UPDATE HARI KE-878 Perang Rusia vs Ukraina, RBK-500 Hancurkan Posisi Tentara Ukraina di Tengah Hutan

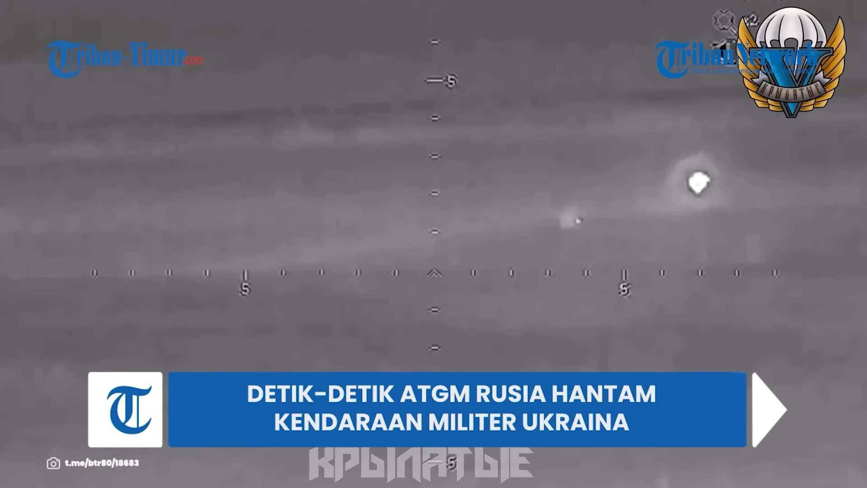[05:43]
Dalam rekaman tersebut memperlihatkan detik-detik operator ATGM Rusia meluncurkan pukulan akurat yang tepat mengenai kendaraan militer angkatan bersenjata Ukraina. Tampak operator ATGM mulai bekerja, menunjukkan keahlian dan tekad mereka. Di suatu tempat di kejauhan, kendaraan militer Ukraina sedang melaju yang akan mengenai sasaran rudal Rusia.
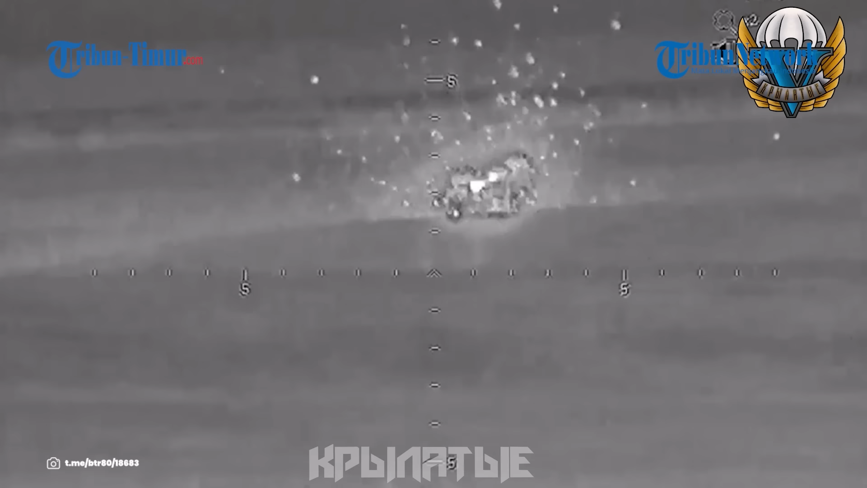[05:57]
Kepercayaan diri dan keakuratan para pejuang Rusia tidak memberikan peluang bagi musuhnya.
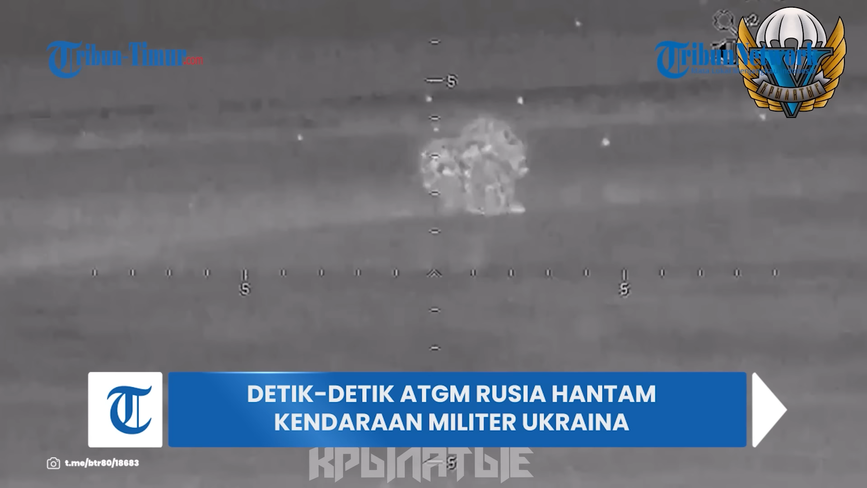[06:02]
Ledakan dahsyat terjadi dan mobil militer Ukraina hancur total. Hingga video ini beredar, beragam komentar dituliskan warganet. Выстрел!
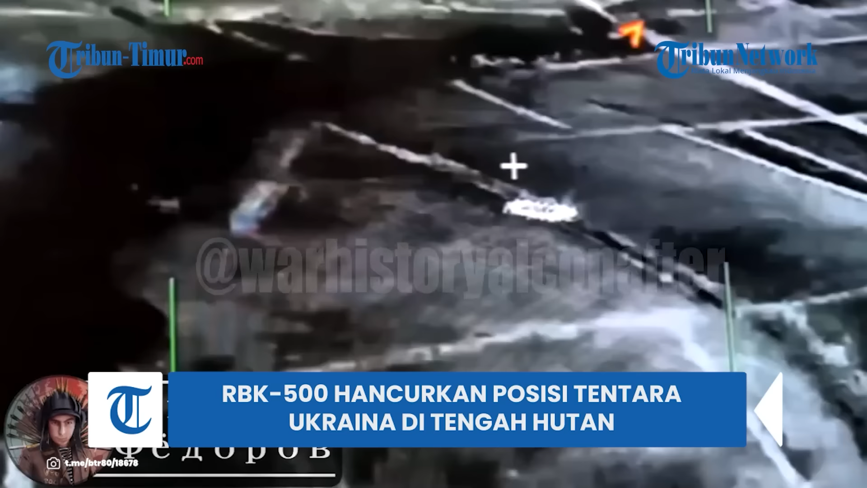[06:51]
Pasukan dirgantara Rusia kembali mendemonstrasikan serangan mematikannya. Amunisi ini dirancang khusus untuk menyerang sasaran secara efektif di lingkungan elit, seperti kawasan hutan, di mana metode lain mungkin kurang efektif. Pasukan dirgantara Rusia menunjukkan keterampilan tingkat tinggi dalam menggunakan munisi tandan untuk menebangi kawasan hutan. Amunisi ini mampu membakar wilayah ratusan meter sehingga tidak ada peluang bagi musuhnya untuk bersembunyi.
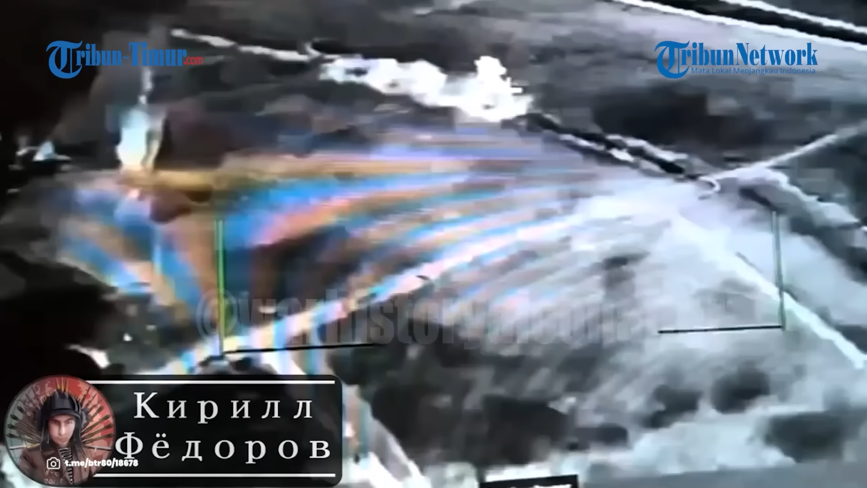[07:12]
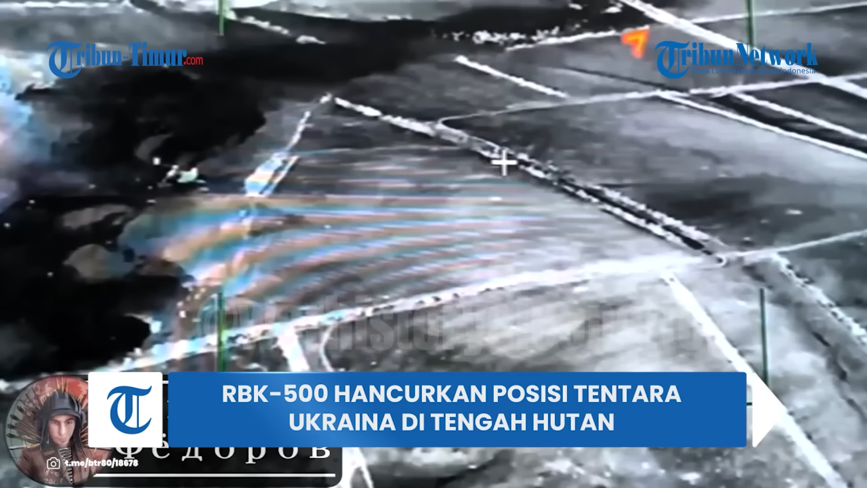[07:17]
Setiap operasi tersebut menunjukkan keunggulan pasukan luar angkasa militer Rusia dan kemampuan mereka untuk mencapai sasaran secara akurat dan efektif.